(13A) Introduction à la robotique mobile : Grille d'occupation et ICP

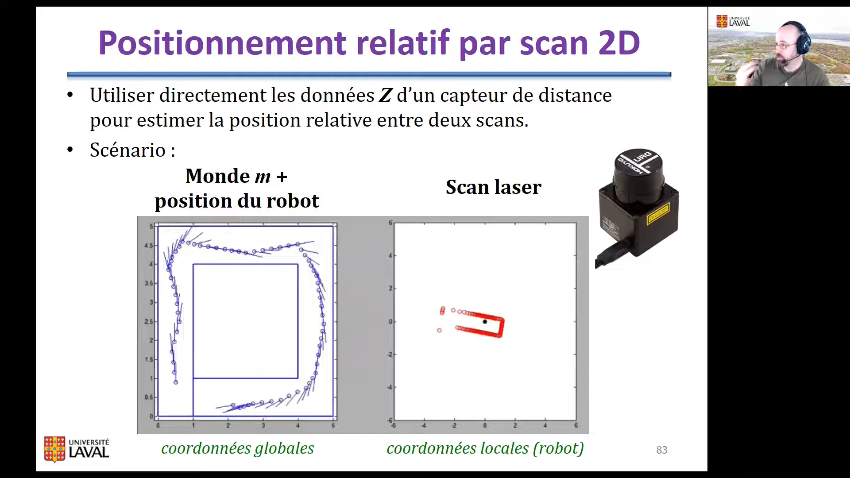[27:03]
si vous voulez, des déplacements entre deux pods du robot, donc une espèce de dométrie, dométrie basée sur le LIDAR. Mais notez qu'on peut faire aussi, comme je vous le disais, des cartes 3D, des cartes 2D avec ces LIDAR-là. L'opération qu'on cherche à faire avec ICP, c'est une opération qu'on appelle de calage ou recalage de nuages de points.